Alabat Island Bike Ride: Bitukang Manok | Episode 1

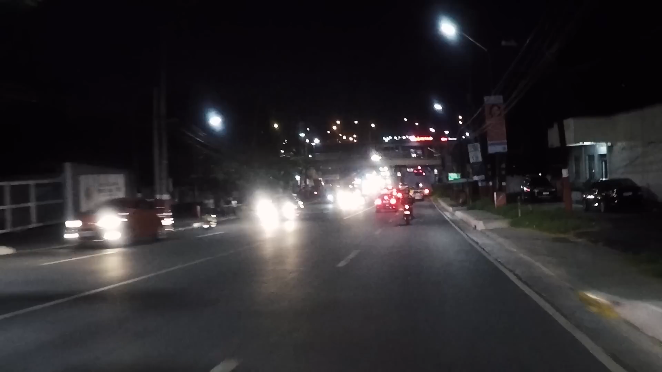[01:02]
Tumawid na ako na EDSA. Dito na ako sa pasok ng extension. Malapit na ako sa Buendia. Buendia tap na ako.